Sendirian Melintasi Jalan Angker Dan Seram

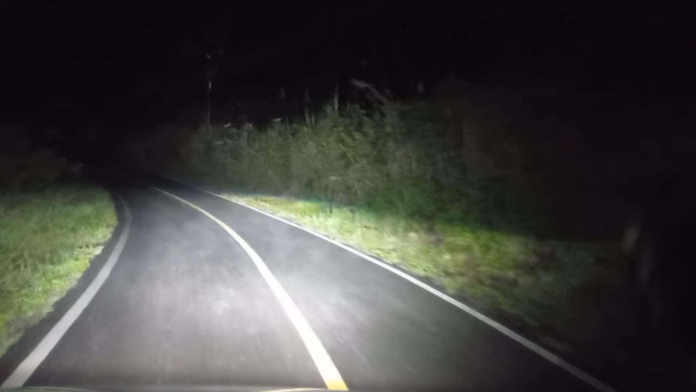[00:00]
Assalamualaikum warahmatullahi wabarakatuh. Hey, teman-teman, kita ini lagi perjalanan nih. Wow, dari lokasi hutan ini, perhutan-hutanan sendiri nih teman-teman. Semoga tidak terjadi apa-apa ya. Kita tes dulu pencahayaannya ketika di jalan yang seperti ini ya. Bisa dibilang di jalan yang wow, basah, berembun,
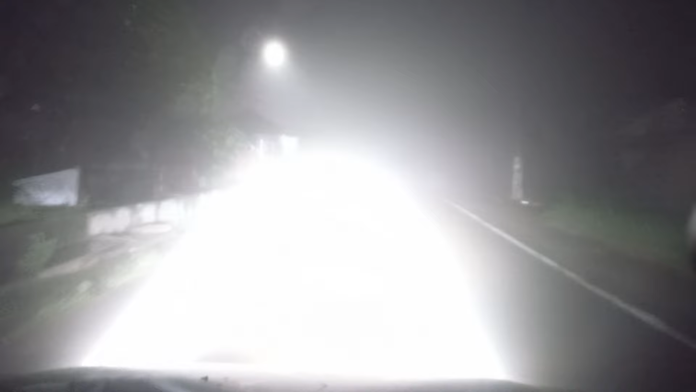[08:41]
Ada kawan di sini, teman-teman. Jadi kita klaksonkan dulu. Ini tambah lampu kabut nih ya. Ini lampu kabut aja. Nah, itu khusus lampu kabut itu.
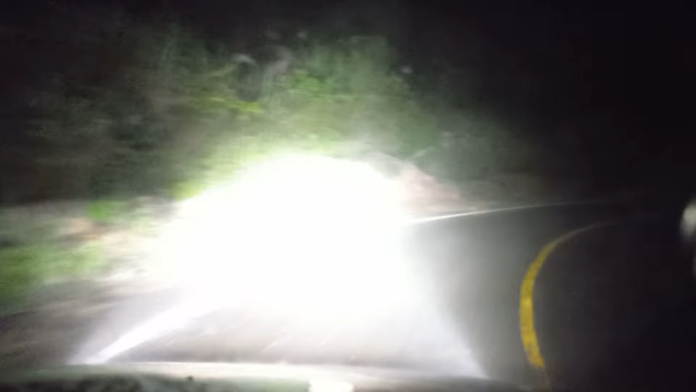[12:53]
Terlihat lasernya itu. Apa di bawah?